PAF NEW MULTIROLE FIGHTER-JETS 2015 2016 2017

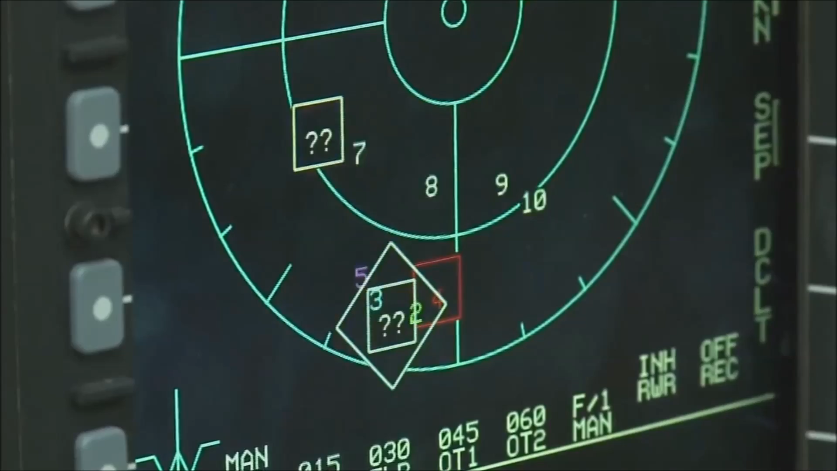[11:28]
Capable of simultaneous tracking of two targets and has wide detection area with its high-resolution map application.
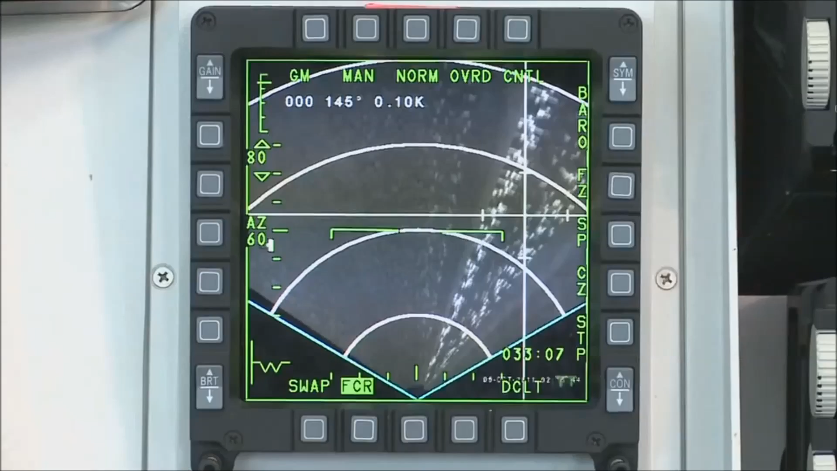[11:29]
And it also has excellent air-to-ground attack capability.
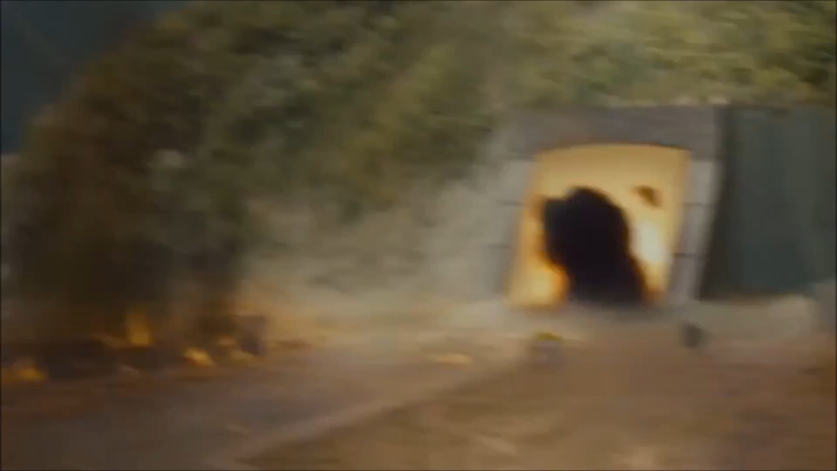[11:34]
It has excellent viability with installed radar
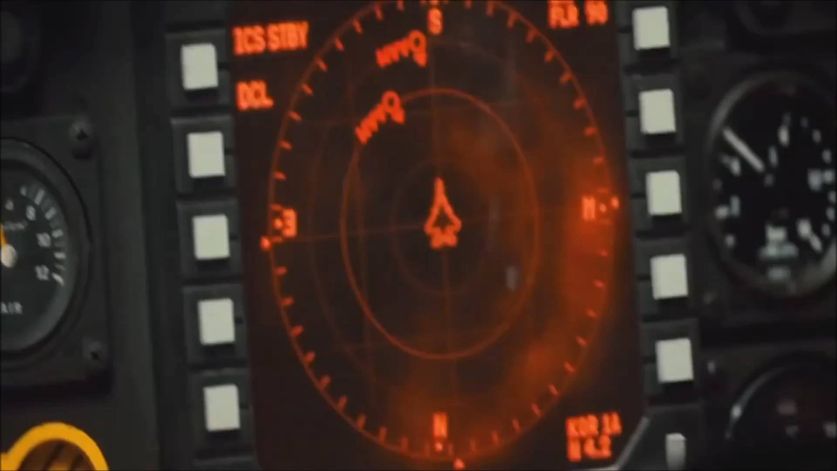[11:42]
warning receiver and countermeasures dispenser system that are applied to the cutting-edge fighter.
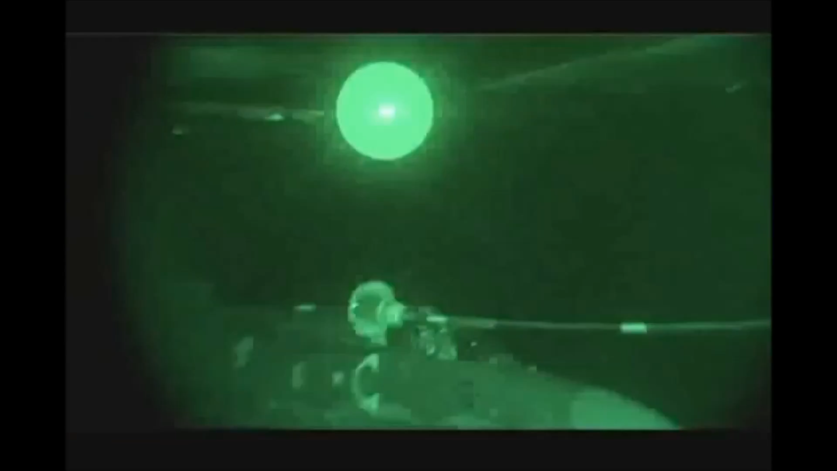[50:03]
para aún en la oscuridad de la noche,
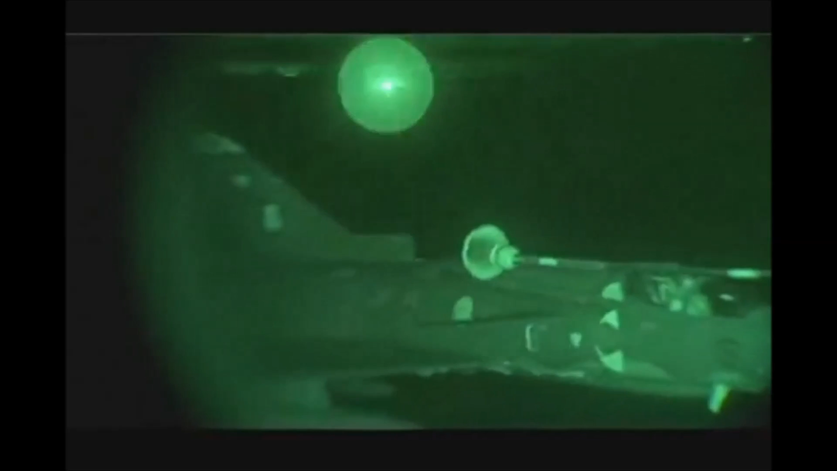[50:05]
realizar con pericia, destreza y precisión el tanqueo de sus aviones dentro de los tiempos establecidos.